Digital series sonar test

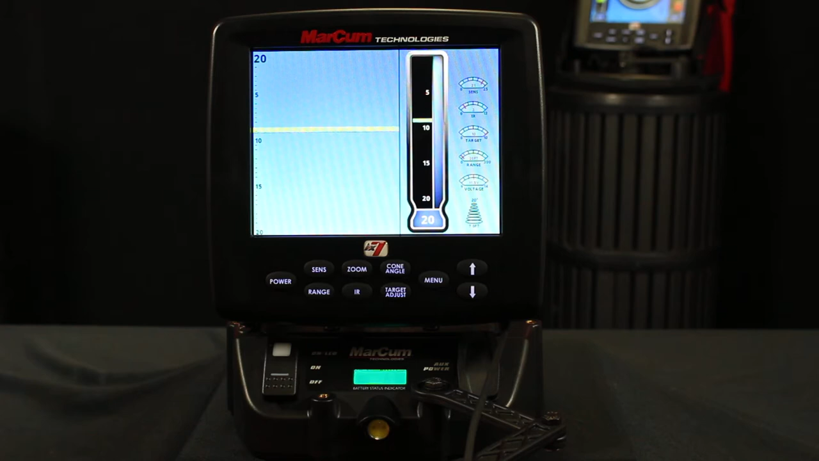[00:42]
It should be somewhere in that eight to ten foot range as far as a bottom mark on your screen when you set it there. It's not going to be exact because it's going to depend on you know exactly how high the transducer is. A few things I want to set up first to ensure that I'm getting a good test is I want to make sure that my range is
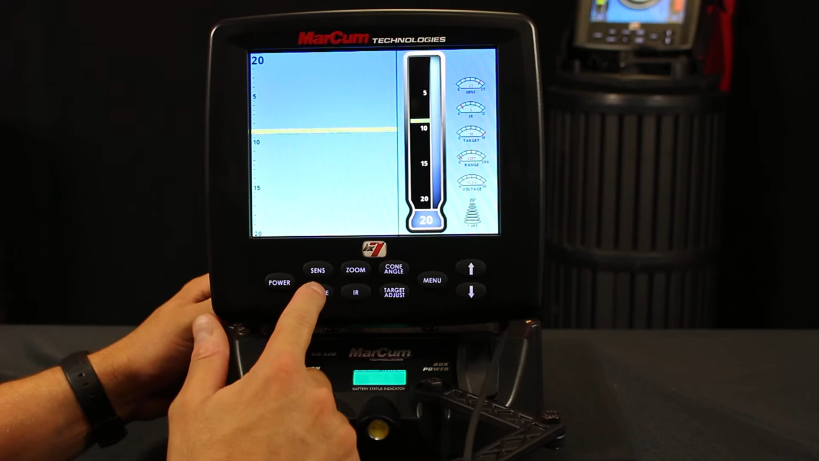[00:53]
set to manual range mode and I want to be in a 20 foot depth range. So I'll go ahead and enter that so I have that set. I also want to enter my menu and then go down to my sonar settings and I want to go to sonar mode and make sure it's in gain one for this test.